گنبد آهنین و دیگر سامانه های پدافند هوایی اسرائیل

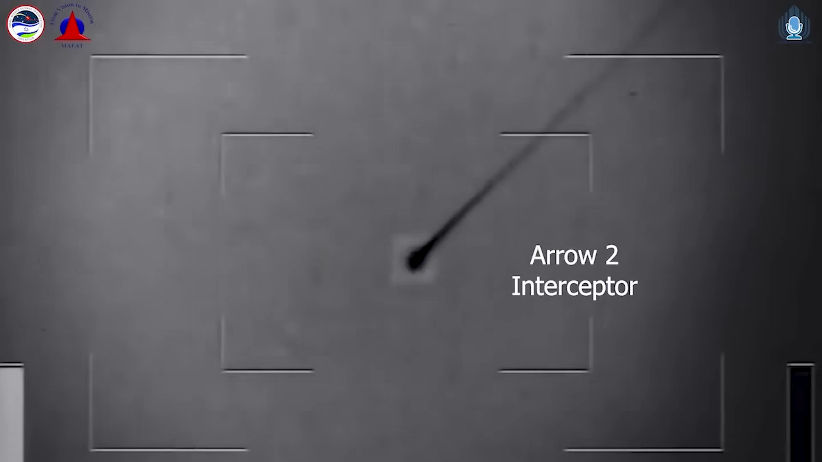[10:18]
موشکش سه میلیون دولار قیمت داره تو این سامان موشک قبل از این که روی هدف گفر به شش لیک میشه
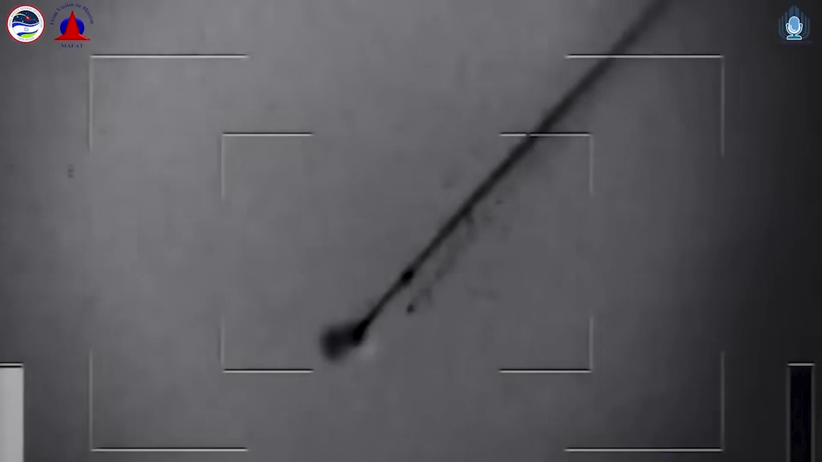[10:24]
و همینطور که اطلاعات پرواز هدف دقیق تر میشه این اطلاعات دقیق تر برای هدایت موشک به سمت هدف استفاده